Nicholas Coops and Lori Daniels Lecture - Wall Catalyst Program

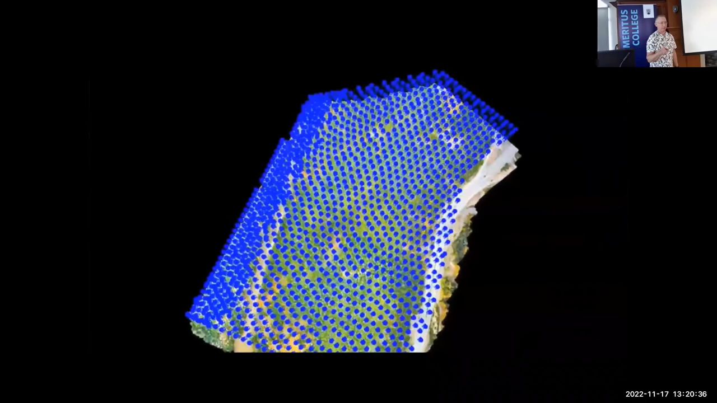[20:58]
So I tell the drone when it goes up in the air to take as many photographs as you possibly can.
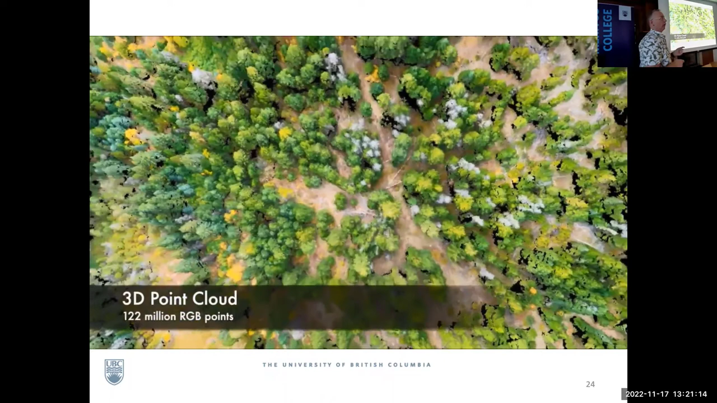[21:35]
So I'm looking at photographs. I'm actually looking at a model where I can then pull out every tree,
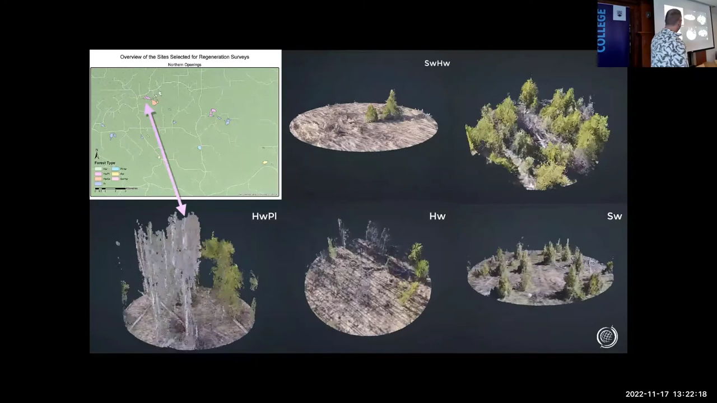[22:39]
So these are regenerated stands, and you can easily see, this is all digital, so I can just count the trees.
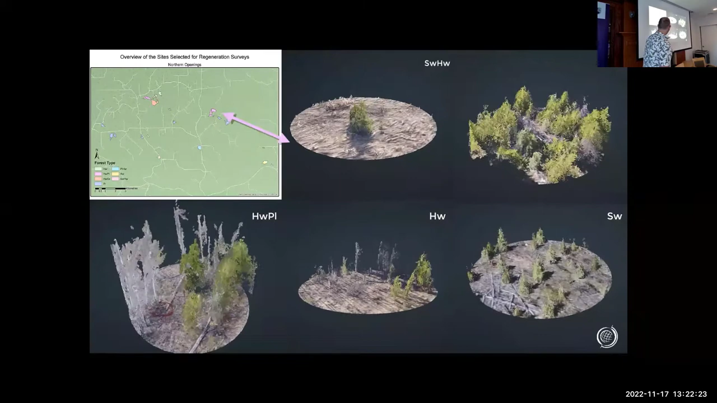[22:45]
These are the red spray paint we've measured on the ground. So you can just see the trees, you would count them,
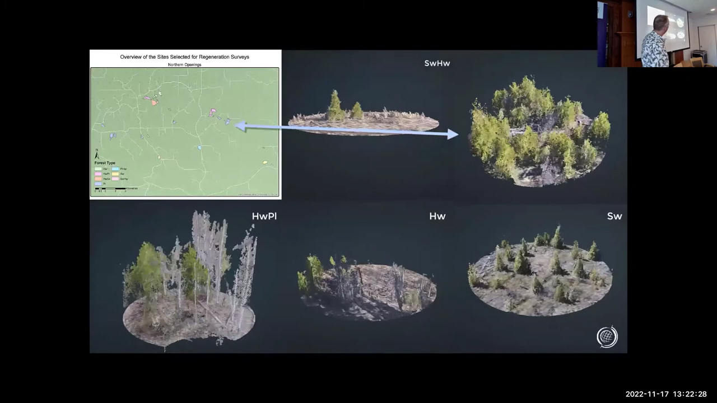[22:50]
you can try to work out the species mix, and then work out whether you think those stands are regenerating at the rate they should be.
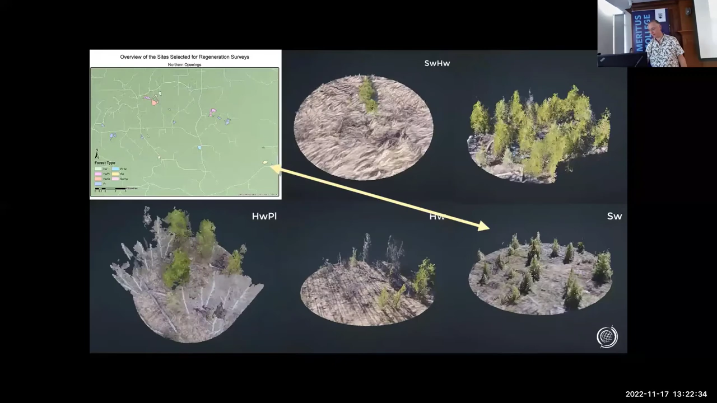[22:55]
We can sort of classify that into how much dirt, how much tree, give a proportion of how much we think that's recovering properly,
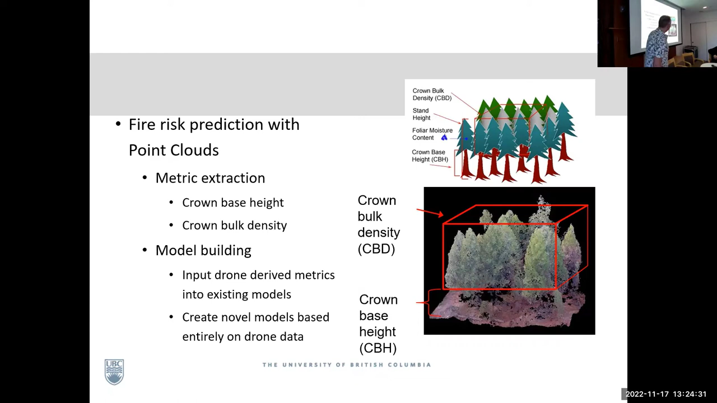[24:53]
So that's a diagram from a paper telling us what information we need to run the model about the fire. You can see that using a remote sensing data set, we're getting close to getting that piece of information that they need to go away and put into that model. That's tough. The world is variable. It's not quite as clean as that image. But we're able to go away and pull out those types of variables like this. So this is six different crowns after the fire, telling us this level of scorch that each individual crown had as a result of the fire. So that then becomes useful information in terms of understanding how that fire moves through the landscape and also what's left.
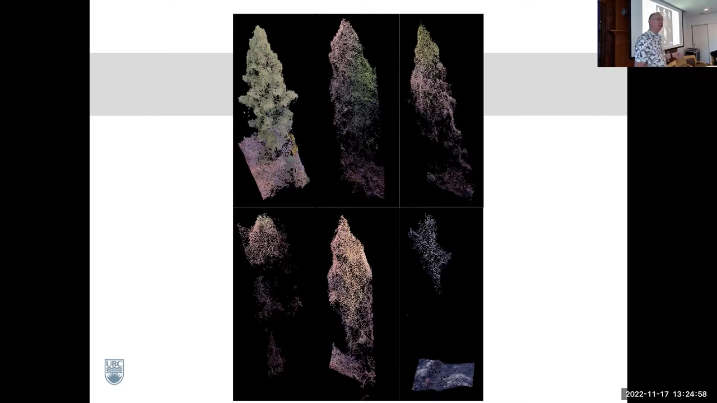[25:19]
So this idea of being able to launch your own drone and fly your own data and get this type of information that is,